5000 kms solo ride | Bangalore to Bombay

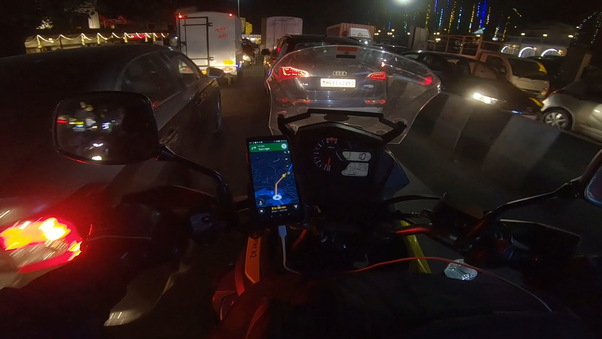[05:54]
ट्राफिक है पूरा पार्किंग प्रामाटिक को अटेल जाद लोना वाला मार्केट मागनलाल चेकी मार्वेल चेकी मालवानी थाट चेकी
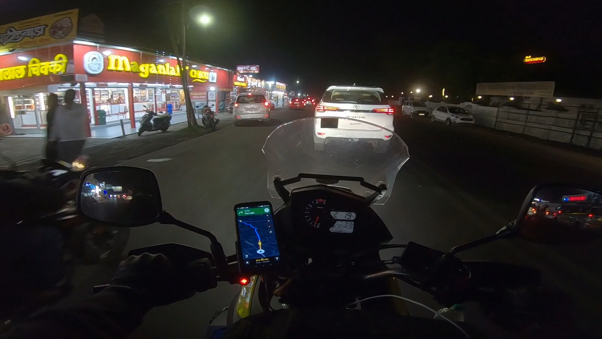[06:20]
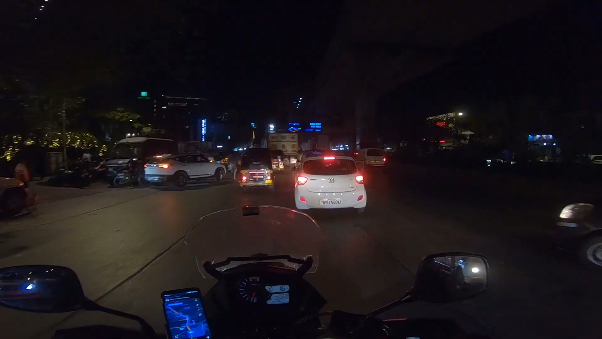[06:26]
तो भाई आप पहुंच गाए साकी नाका इसकी मा का ट्राफिक
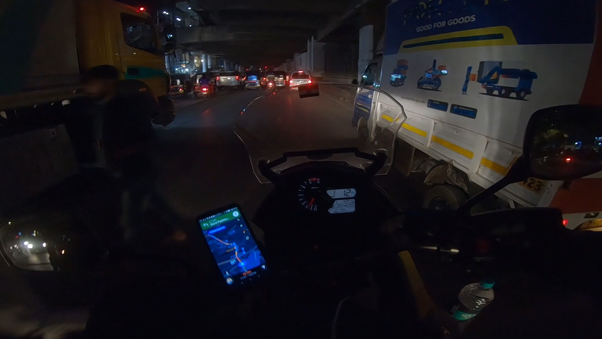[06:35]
ओ भाई क्या ट्राफिक हा भाई
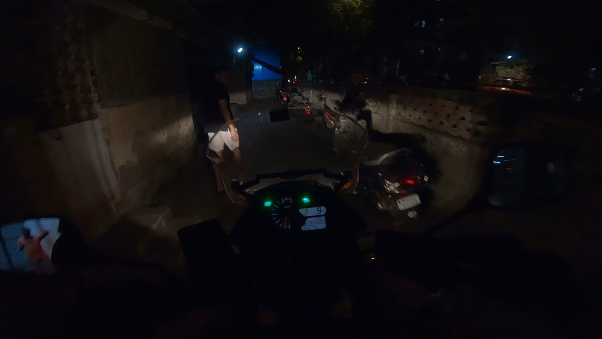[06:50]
फाइनली यह तुम भाई ख़डा दिया पाई एक खरानैड यह